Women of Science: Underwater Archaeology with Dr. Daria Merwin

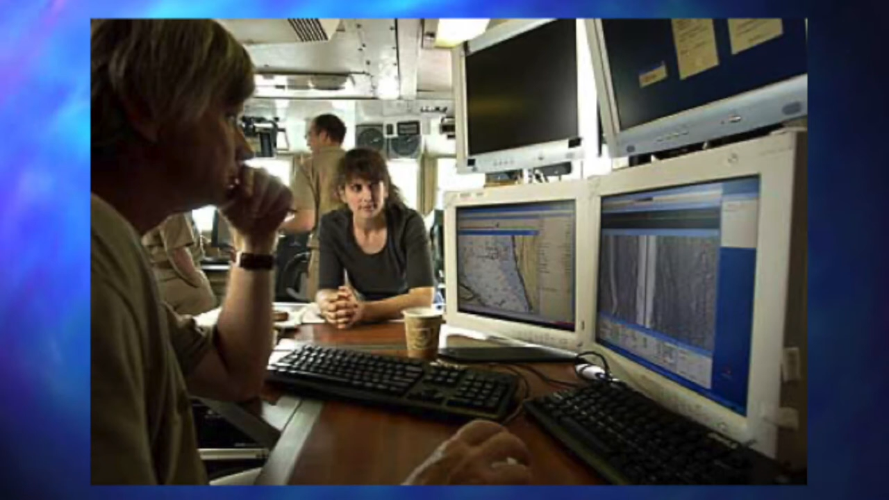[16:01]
And you can do this in real time, you basically drive over the site of the river you want to study, and you get immediate feedback on the computer screens what the sonar is detecting. So we used a bunch of different equipment.
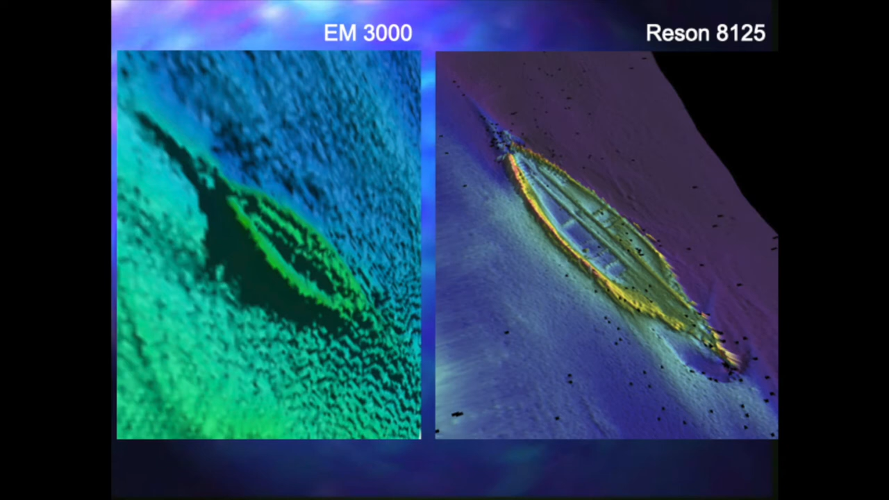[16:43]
to much finer grain resolution of what those shipwrecks look like. And they look marvelous. This was the first time anyone got to see what lies beneath those waters.
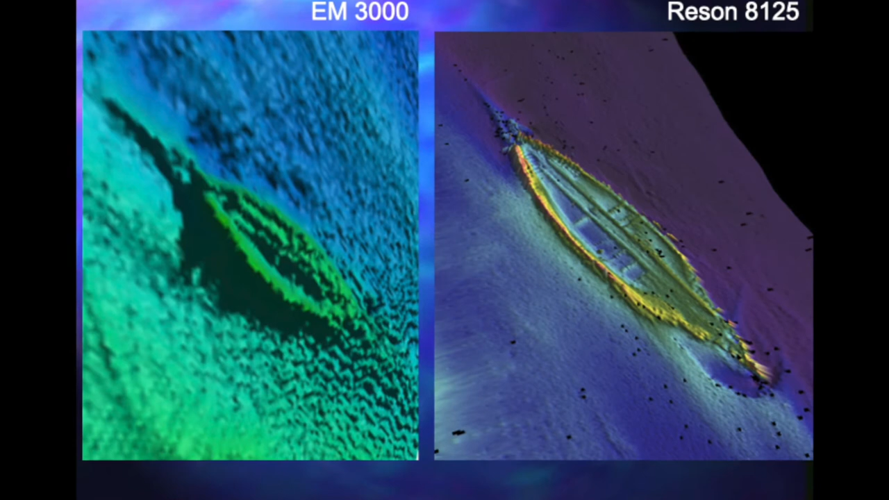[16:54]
Now, this is all wonderful and terrific and really exciting. These images that were produced are really cool.
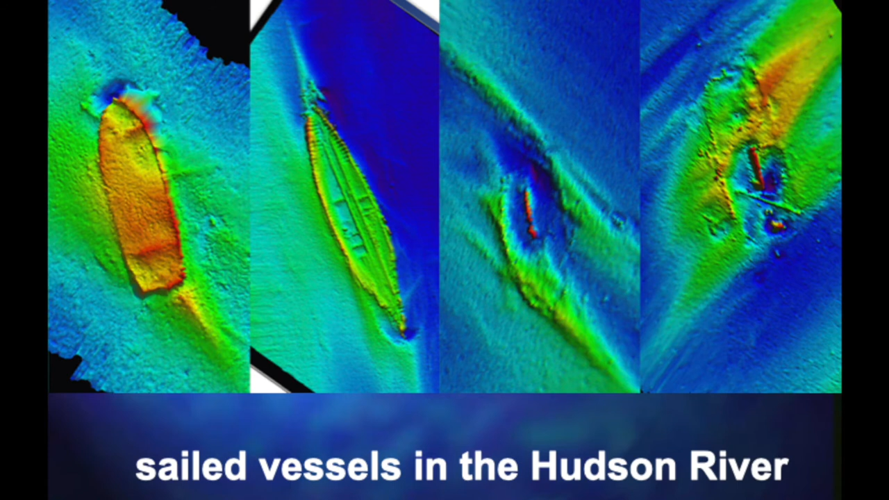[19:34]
So when we found them archaeologically, it was super exciting because nobody knew that there are still intact examples. So here's just a few pictures of sailed vessels in Hudson River, including our Hudson River sloop from about 1840. That structure in the middle is called a center board.
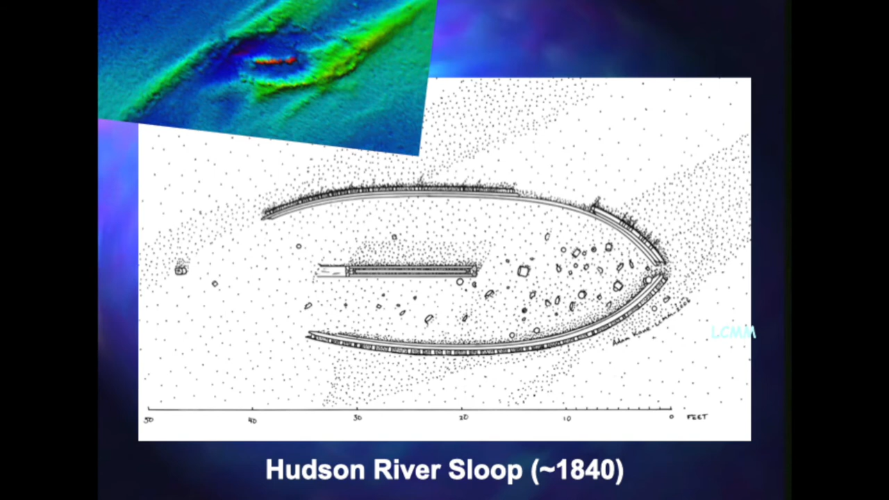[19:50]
That was actually so you could raise and lower the structure that was used as a keel. So you could bring this vessel into very shallow areas.
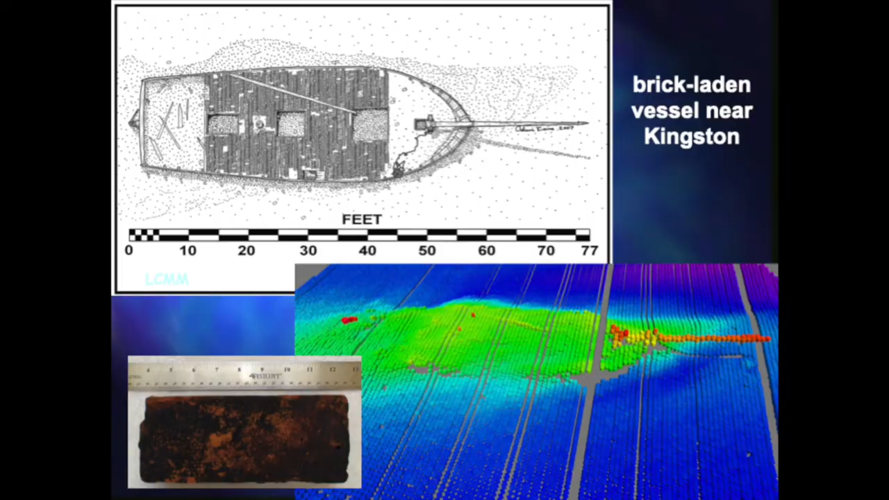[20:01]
Here is another sailed vessel carrying a cargo of bricks.
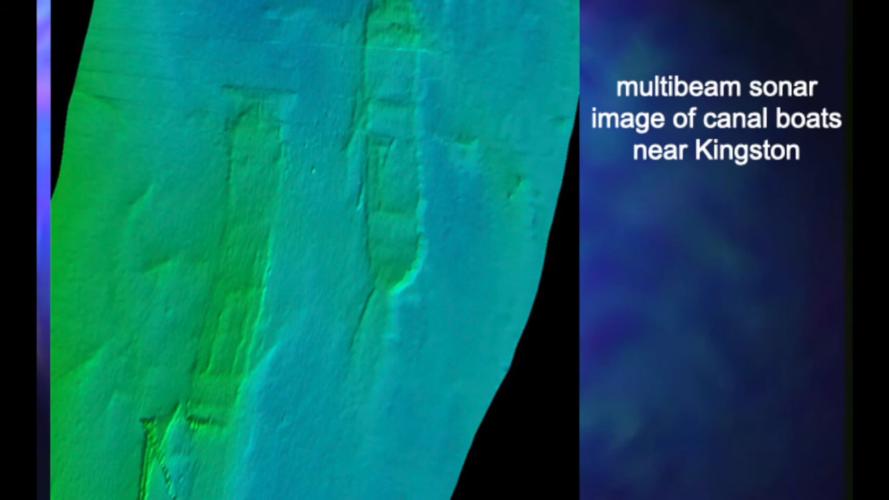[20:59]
They don't need to be really good at sailing because they spend most of their time on canals being towed by things like mules. So they don't have to be really sleek or seaworthy. So when you see these very boxy shapes, you know you've got a canal boat.
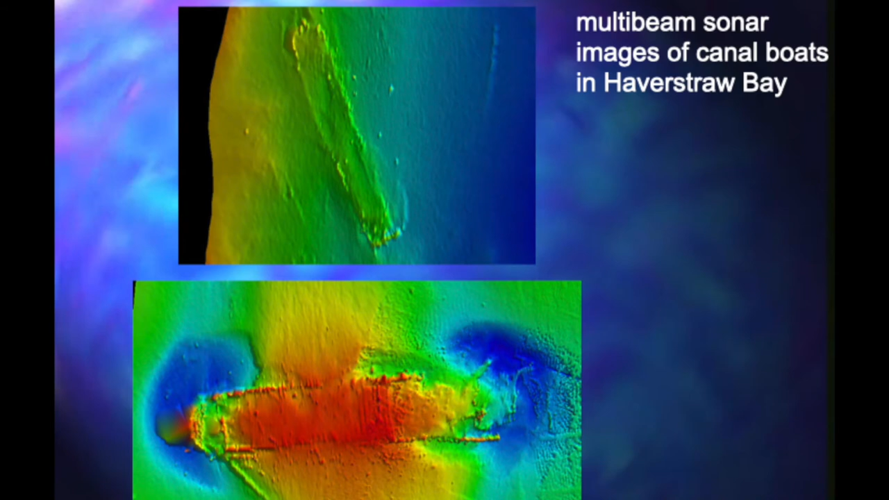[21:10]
One set of canal boats, we found, is tied to a particular wrecking event that happened in April 1885.
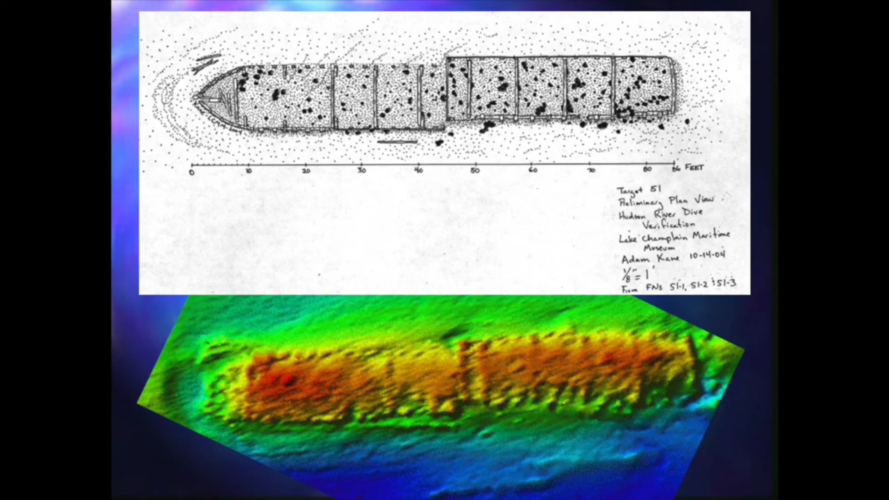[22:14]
It broke the boat in two. It looks like it's broken. Well, it turns out it's not broken. It's a special type of boat called a Morris Canal boat.